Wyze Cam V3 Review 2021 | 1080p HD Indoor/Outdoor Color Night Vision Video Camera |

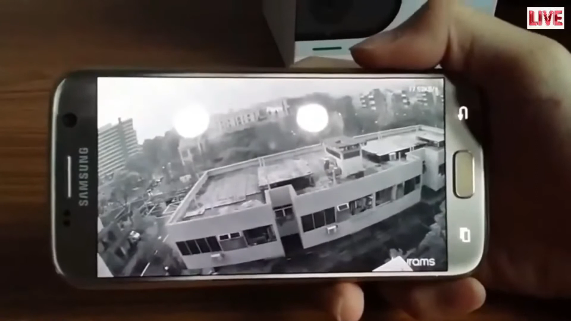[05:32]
The infrared night vision has one of the best sensors to adapt to the night, a Sony sensor, to keep your home safe round the clock.
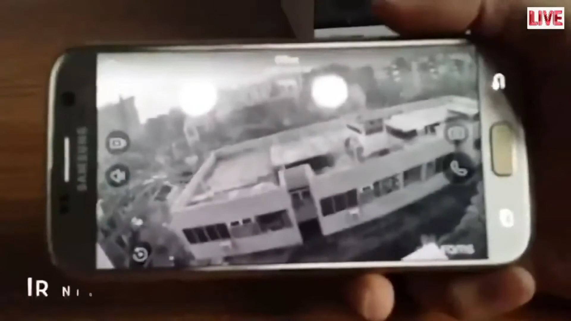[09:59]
The night vision feature is useful during the night, images become clear even under complete darkness.